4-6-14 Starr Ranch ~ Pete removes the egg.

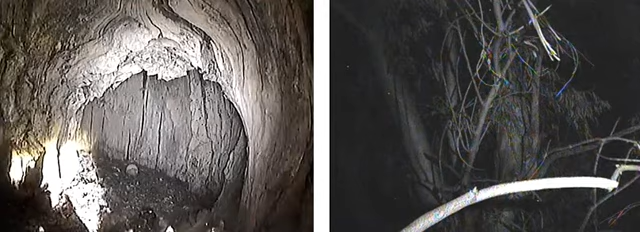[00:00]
first egg check out time oh it's way back there I'm not going to shine this because I think the infrared will do it but
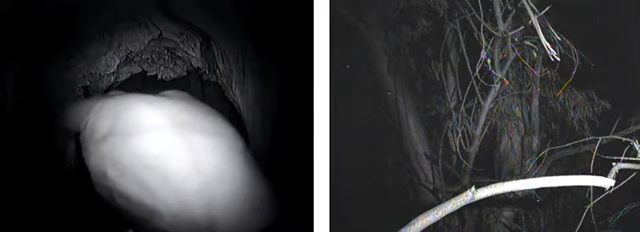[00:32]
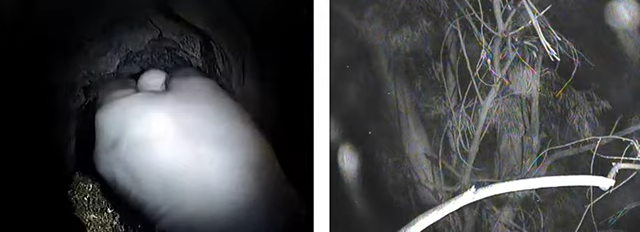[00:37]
I'm just using the light to give you guys a size perspective
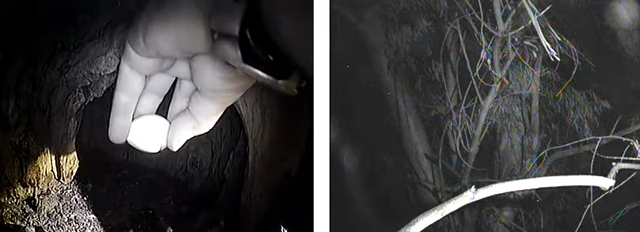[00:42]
and the egg is kind of solid so I think it may have been fertile and she just didn't have the energy to keep it going typically I think I wrote this on the blog that when they're infertile and not long after they lay them if they're not fertile they're just liquid inside but this is a little solid so it's just the way it works folks